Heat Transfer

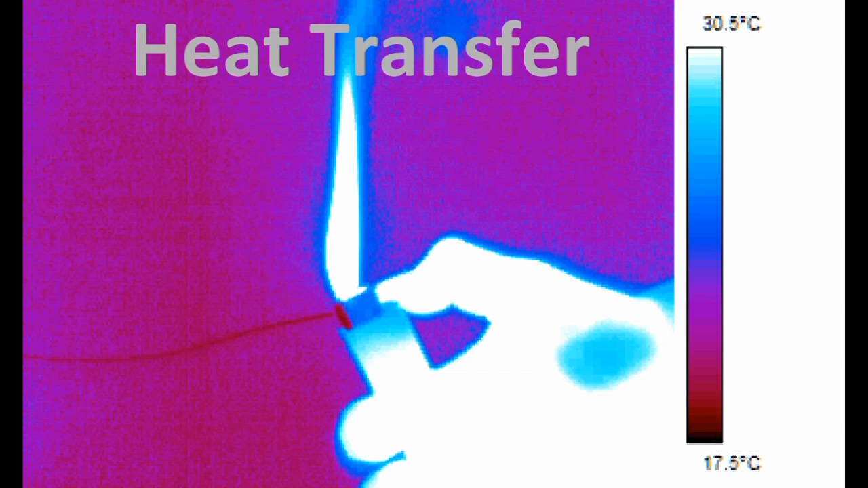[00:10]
On screen: scale top 30.5°C, scale bottom 17.5°C
Heat transfer affects our everyday life. For example, it allows our computers to run without burning up.
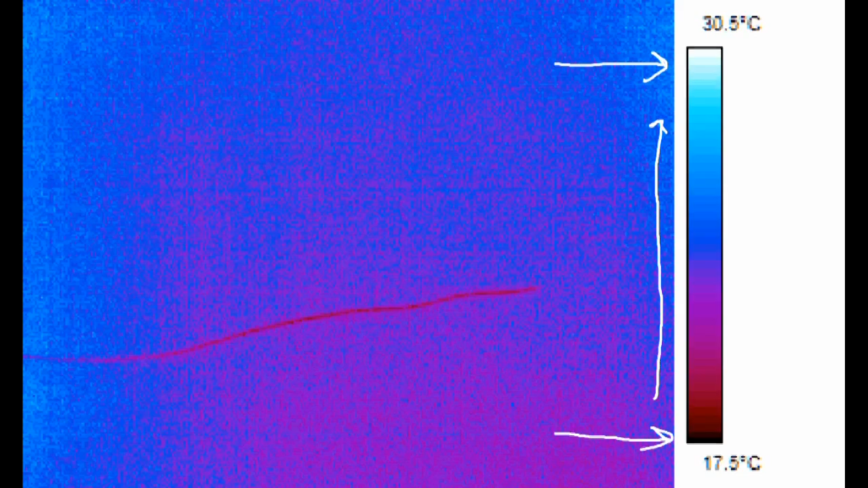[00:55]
Hotter temperatures are lighter colors and colder temperatures are darker colors.
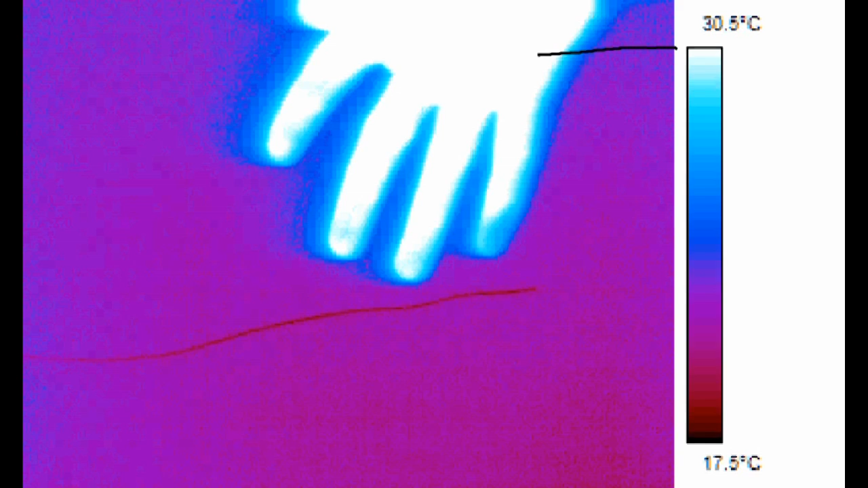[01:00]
On screen: scale top 30.5°C, scale bottom 17.5°C
In this picture, my hand is warm but the copper wire below it is cold. However, the camera isn't always correct. Let's look at a video of a lighter flame. Although the flame appears to be the same temperature as my hand, it's actually about 2,000 degrees Celsius. This is too hot for the video to show us the real temperature.
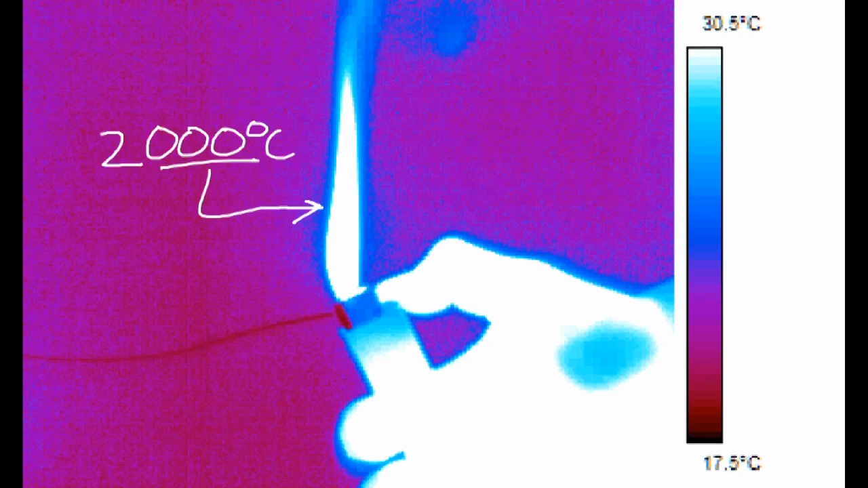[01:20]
On screen: scale top 30.5°C, scale bottom 17.5°C
Using the lighter and copper wire, we will observe the first type of heat transfer, conduction. I'll show you our simple experiment.
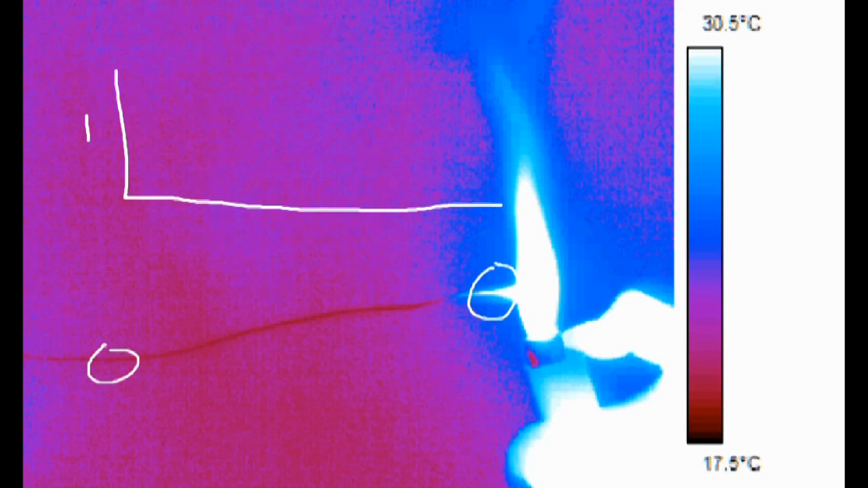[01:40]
On screen: scale top 30.5°C, scale bottom 17.5°C
At this point, temperature in the material is very high in one area and cold in other areas.
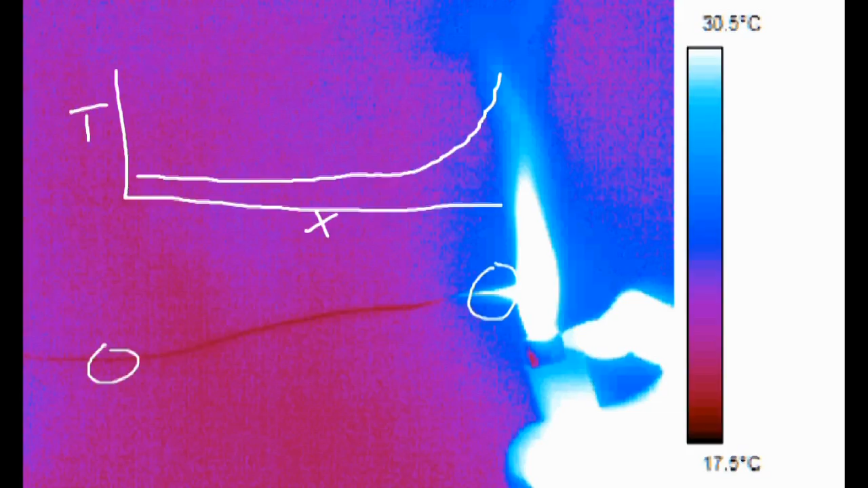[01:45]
On screen: scale top 30.5°C, scale bottom 17.5°C
Heat transfers from the high-temperature side to the low-temperature side.
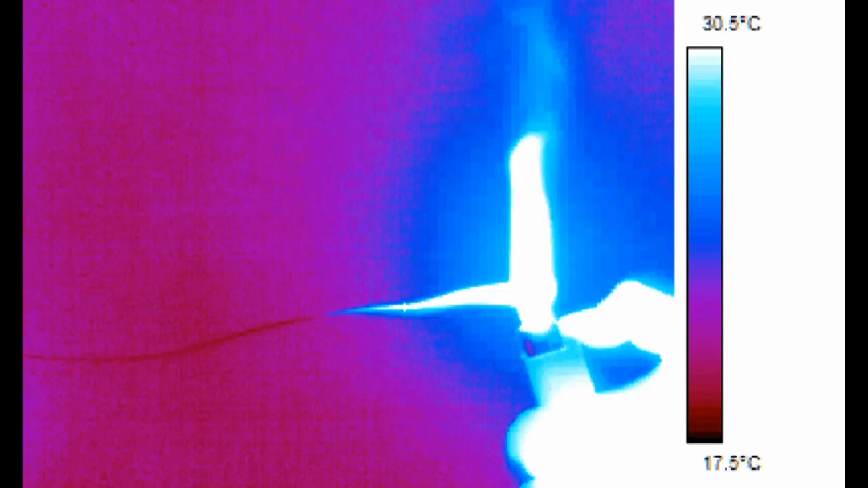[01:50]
On screen: scale top 30.5°C, scale bottom 17.5°C
Let's watch as this happens.
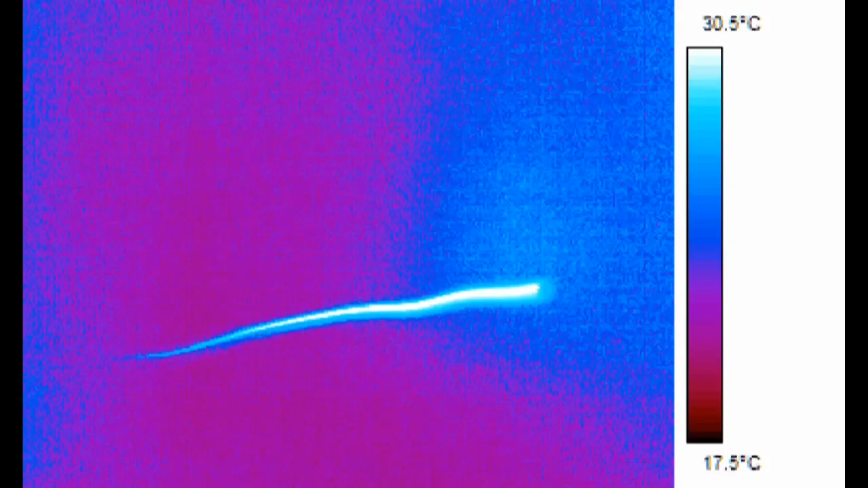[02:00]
On screen: scale top 30.5°C, scale bottom 17.5°C
Over time, the temperature of the material becomes more and more uniform as heat transfer moves energy from hot to cold areas of the wire.
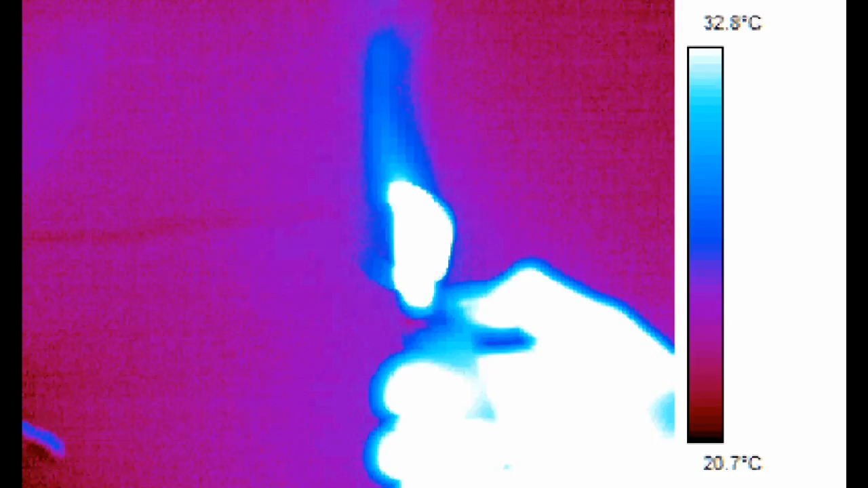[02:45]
On screen: scale top 32.8°C, scale bottom 20.7°C
When the temperature of a wall or door is different than the surrounding air, a different type of heat transfer begins to occur, named convection.
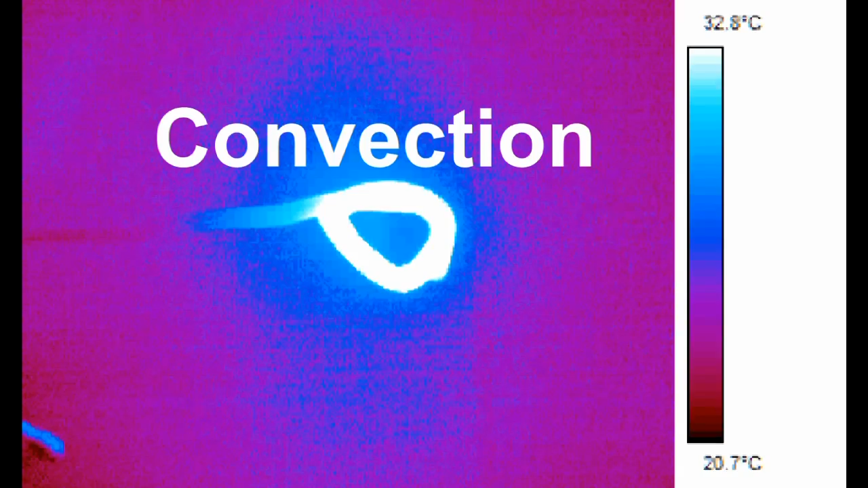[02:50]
On screen: scale top 32.8°C, scale bottom 20.7°C
A lighter, a copper wire, and a cardboard backdrop make up our simple experiment.
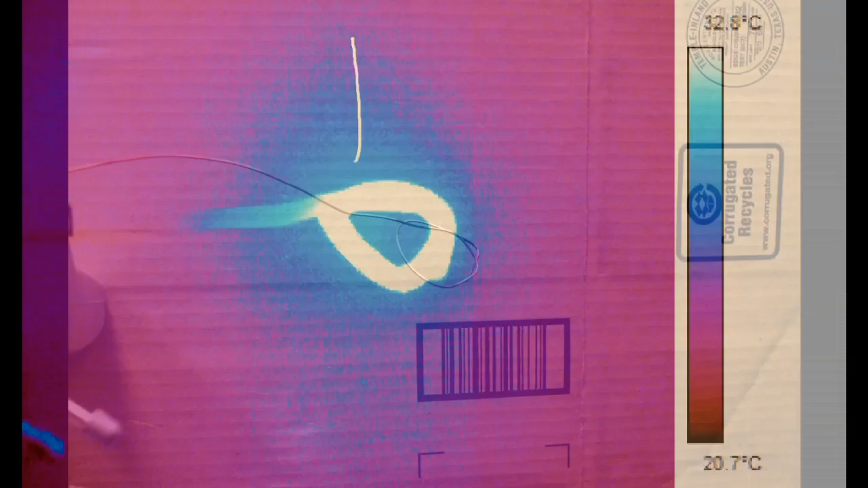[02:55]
On screen: scale bottom 20.7°C
When a material is hotter or cooler than a fluid surrounding it, it causes the fluid to rise or sink.
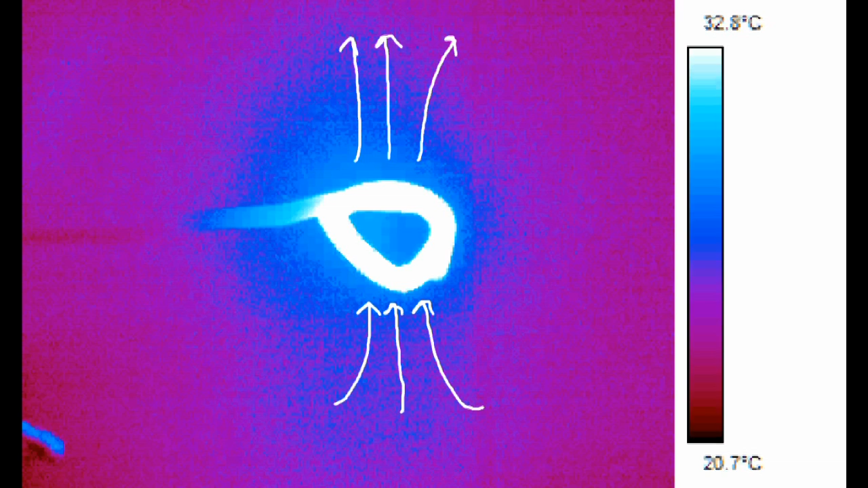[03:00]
On screen: scale top 32.8°C, scale bottom 20.7°C
In the case of a hot wire, heated air rises as cold air fills its place.
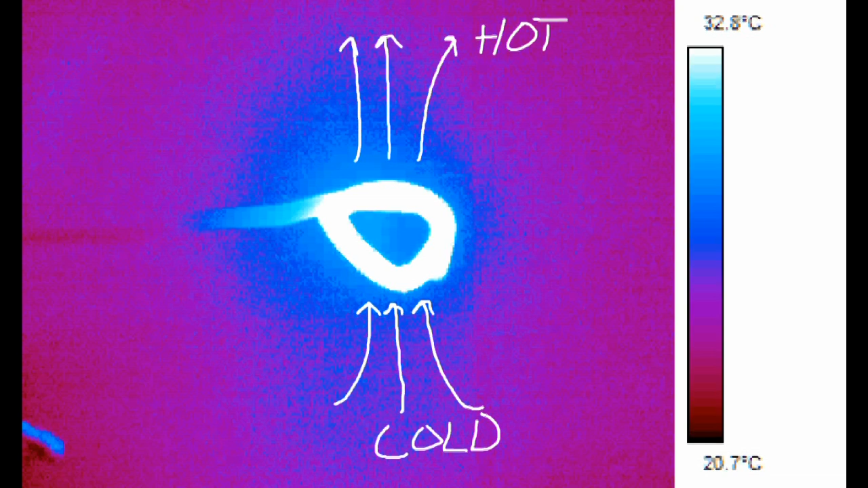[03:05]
On screen: scale top 32.8°C, scale bottom 20.7°C
This cools down the wire faster than conduction.
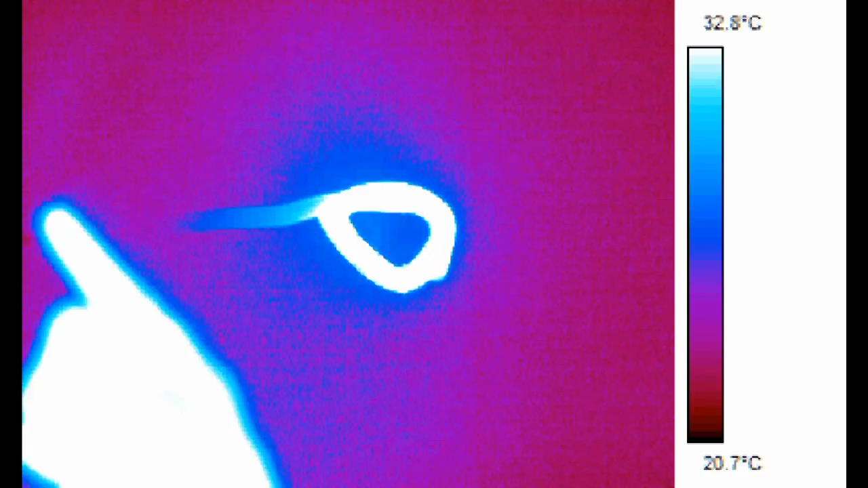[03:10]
On screen: scale top 32.8°C, scale bottom 20.7°C
If we push the wire towards the cardboard, we see that the hot air rising off the wire heats the cardboard. This hot stream of air is called a convection current and is part of natural convection.
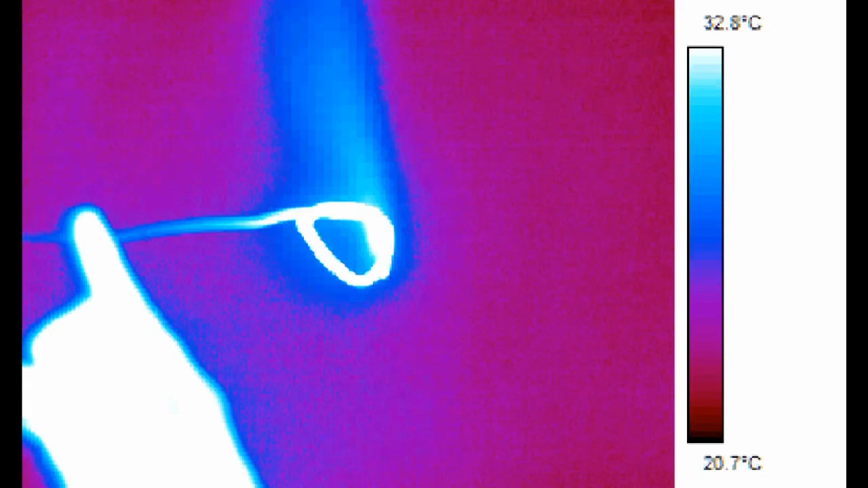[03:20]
On screen: scale top 32.8°C, scale bottom 20.7°C
Sometimes natural convection isn't fast enough, so engineers will use force convection. Your computer uses force convection to keep itself from overheating.
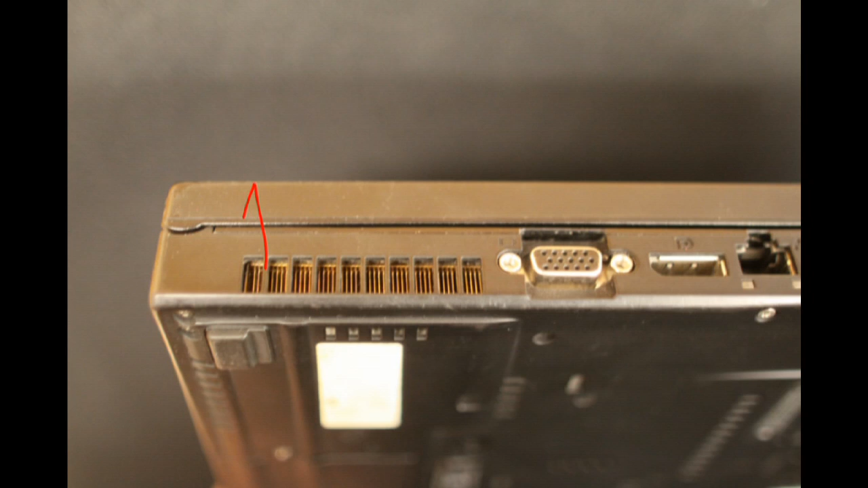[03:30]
That's what your fans do. Using the thermal camera, we can see that this laptop has several hot components, here, here, here, and here.
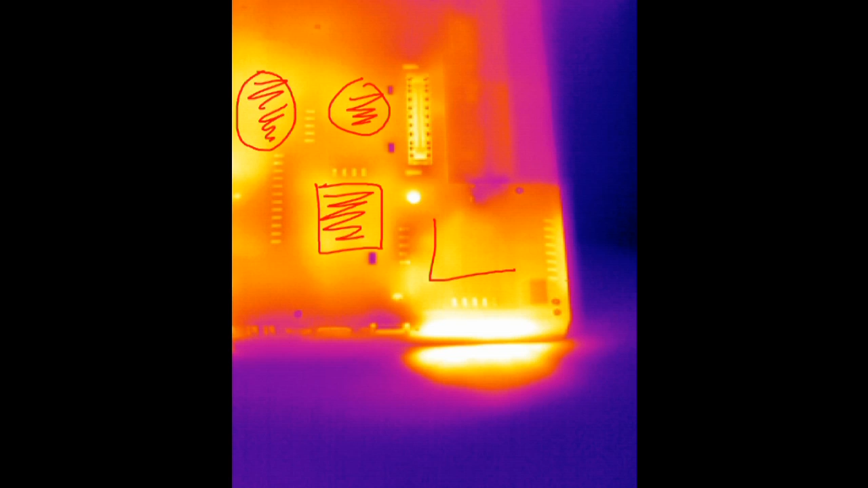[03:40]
When these components get too hot, fans in the laptop will start to pool cool air across the parts. This results in forced convection.
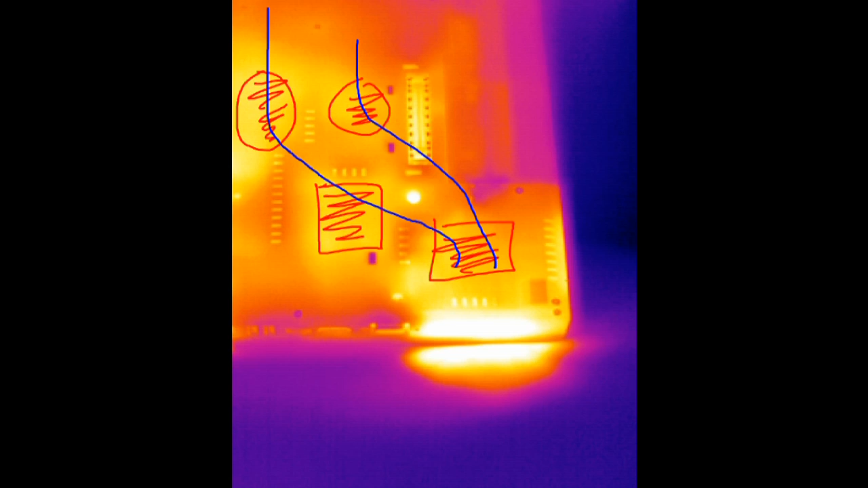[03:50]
The hot air is then blown out the side or back of the computer. Earlier, I mentioned that all objects give off radiation. When radiation from a hot object hits another object, it warms it up. This process is called thermal radiation.
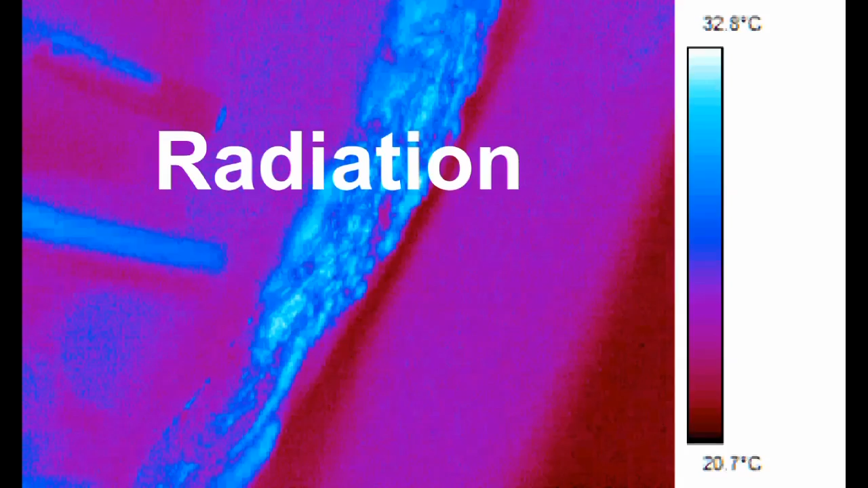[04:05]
On screen: scale top 32.8°C, scale bottom 20.7°C
Two bright lights, a piece of aluminum foil, and a cardboard backdrop make our simple experiment.